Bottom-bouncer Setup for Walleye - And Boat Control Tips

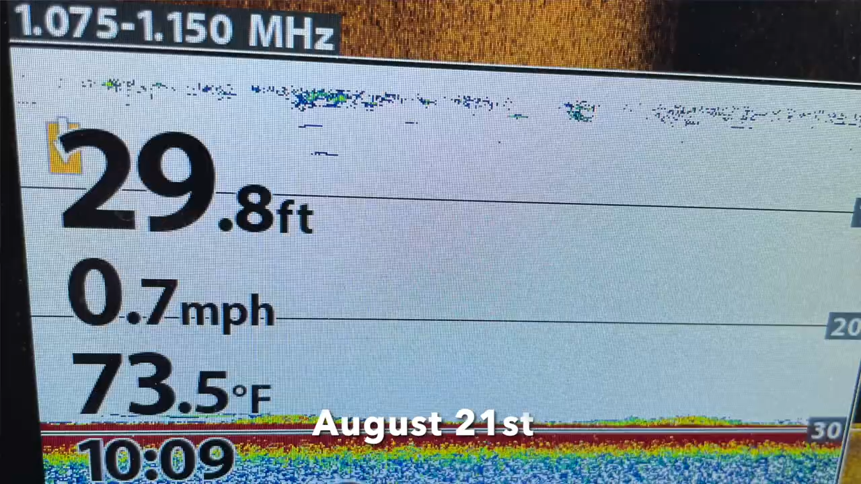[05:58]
On screen: depth 29.8 ft, water 73.5°F, speed 0.7 mph
As you can see, the fish lately have been very tight to bottom, very finicky, very sluggish.
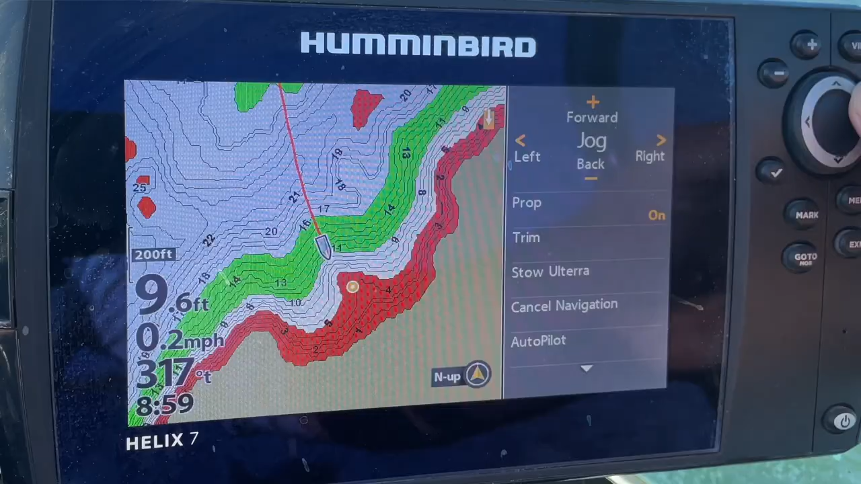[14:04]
On screen: depth 9.6 ft, speed 0.2 mph
You basically go to your hummingbird unit, you scroll over and put the cursor on the contour you want to follow.
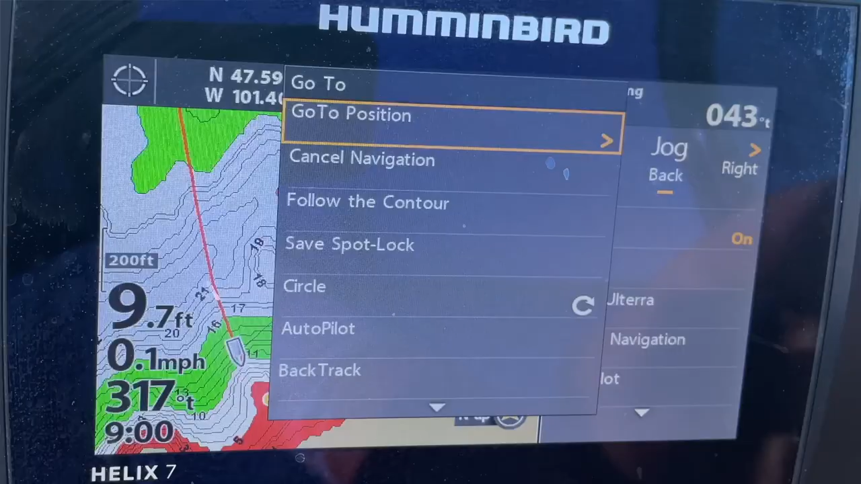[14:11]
On screen: depth 9.7 ft, speed 0.1 mph
And once you arrow over to select that,
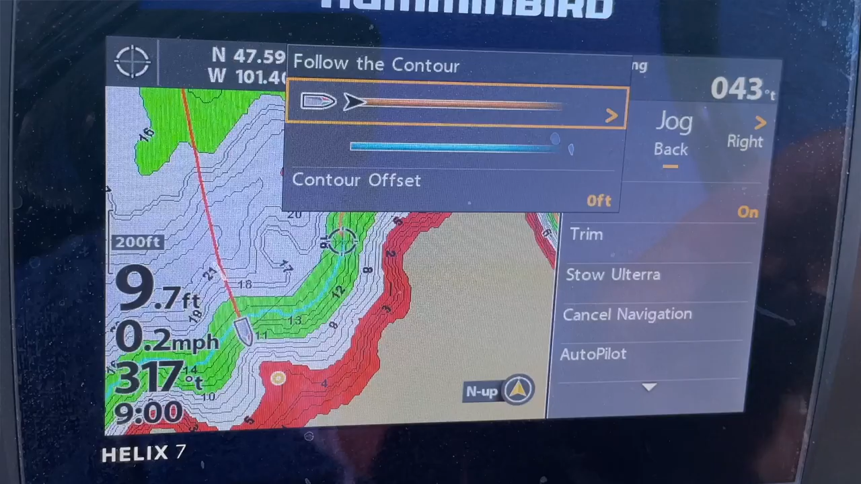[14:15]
On screen: depth 9.7 ft, speed 0.2 mph
then it'll ask, it'll show like a yellow line and a blue line going different directions and you pick which one you want for the direction you want to go.